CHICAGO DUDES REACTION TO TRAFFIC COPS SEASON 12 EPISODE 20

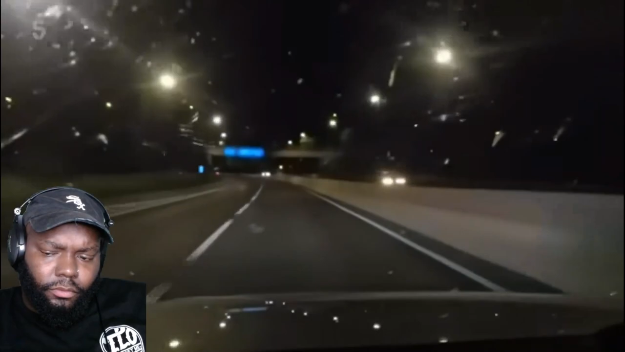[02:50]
Dan's in an unmarked car, travelling east of Derby, near the Nottinghamshire county line. I'm just going to get down there and try and plot up, just see if it comes kind of unmarked this there, that might look nice.
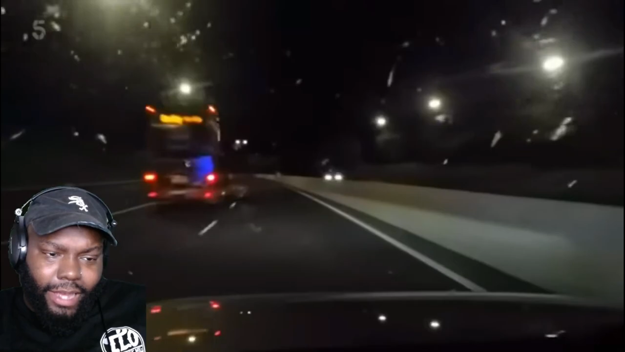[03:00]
And hopefully we'll be in a position to get it stopped, see if we can get someone's pride and joy back.
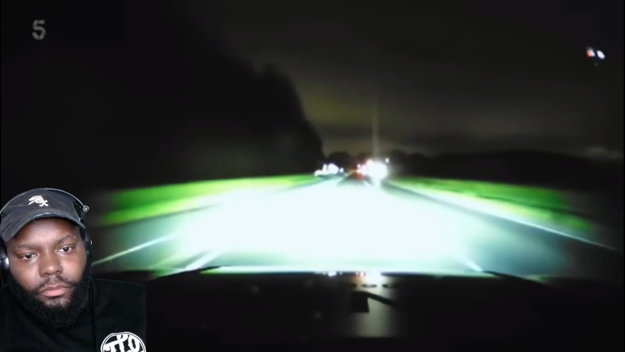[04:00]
Scott and a second traffic car are coming up on it from both directions. Yes, block it in.
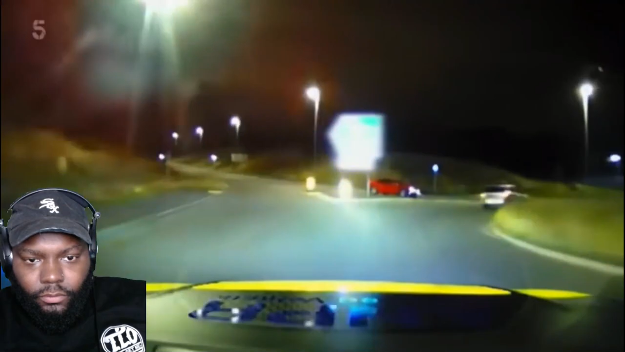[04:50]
We are back towards Derbyshire. The speed is 50 in a 30. 50 in a 30? Authorised.
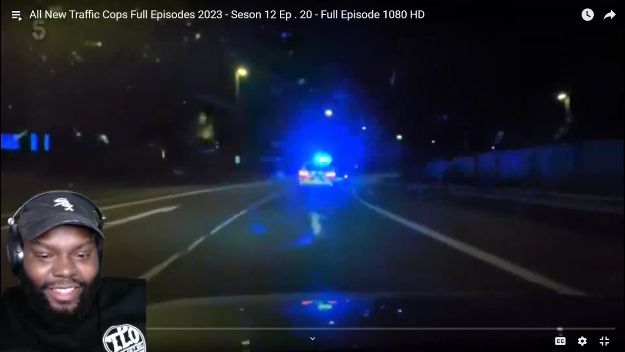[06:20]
Lane 2. Speed is dropped right down to 5-0.
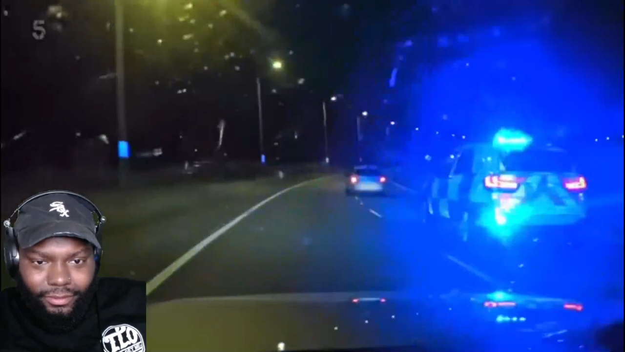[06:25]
The Astra's all guns blazing. He's going. He's managed to lose Scott.
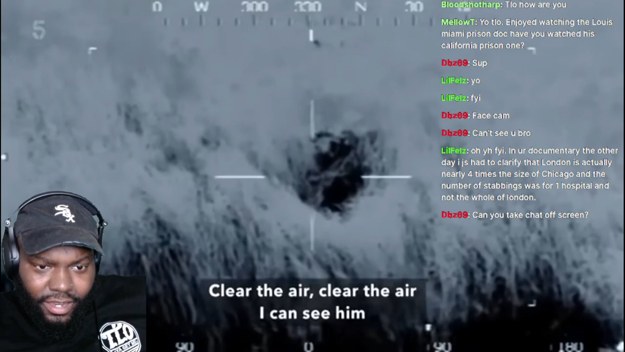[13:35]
Clear there, I can see him. Oh, we can see him. The helicopter says, right, you're there, and straight away.
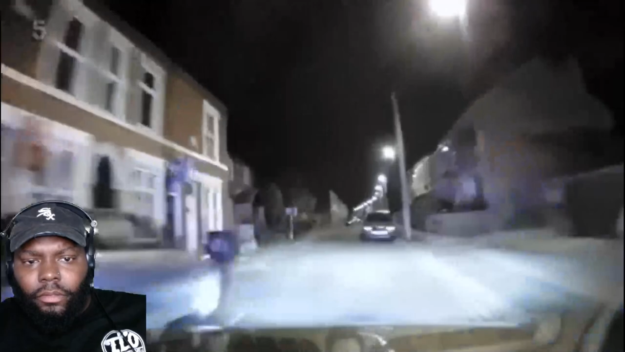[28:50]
Yeah, 4-1. Blue convertible with the roof down. Single male occupant driver. Roof down, nothing to hide from God. Speed approximately 90 and a 30. 90?
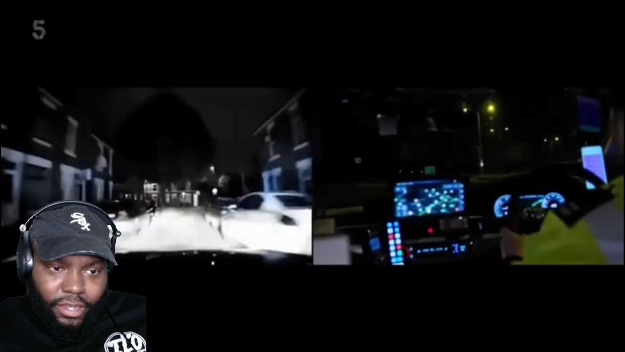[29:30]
please. Right, mate, I'll go in that way, see if it pops out. Where I first sighted it, its speed has just been excessive straight away.
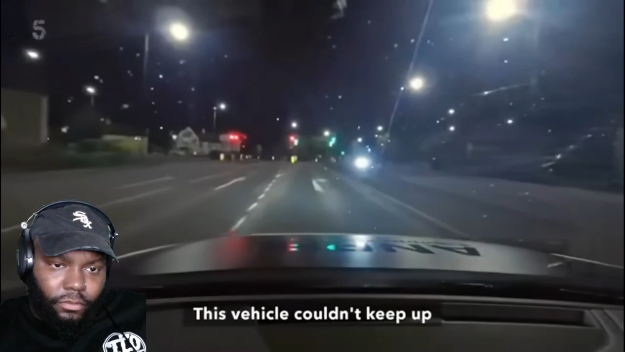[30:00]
This vehicle couldn't keep up. Control have traced the car to a nearby address.